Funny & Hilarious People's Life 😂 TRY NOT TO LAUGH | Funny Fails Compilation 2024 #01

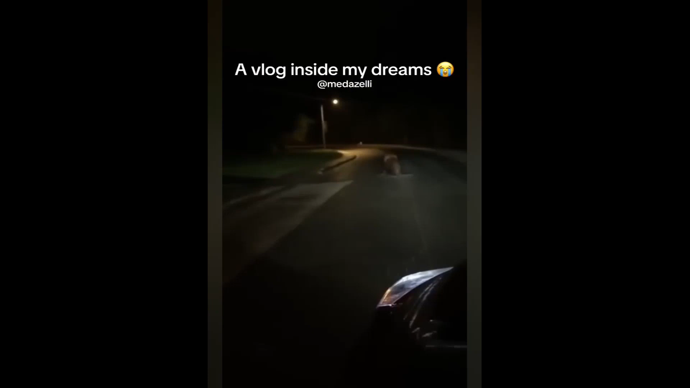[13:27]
Am I tripping or is that a fish dog in the street? How is he walking? He ain't got no feet. Tragic pneumatic for Lee. Hold on.